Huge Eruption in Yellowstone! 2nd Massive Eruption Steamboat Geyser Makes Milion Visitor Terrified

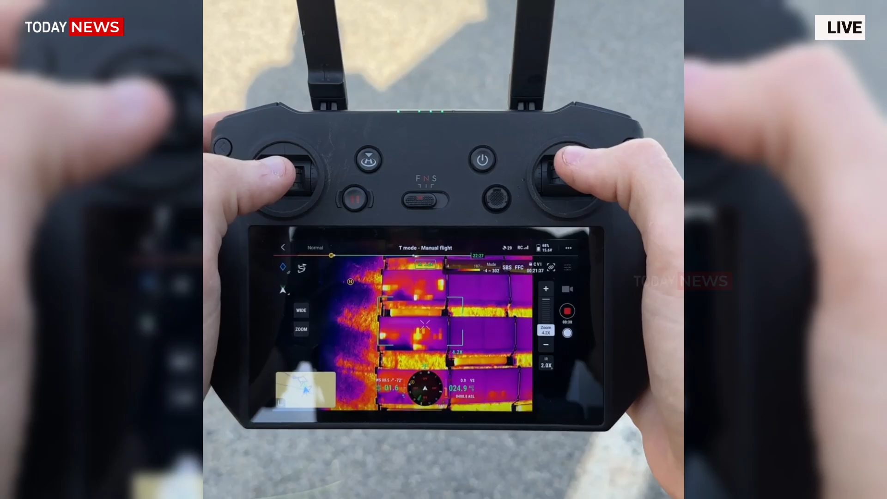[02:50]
Drones were also dispatched to capture thermal imagery and assess potential ground deformation.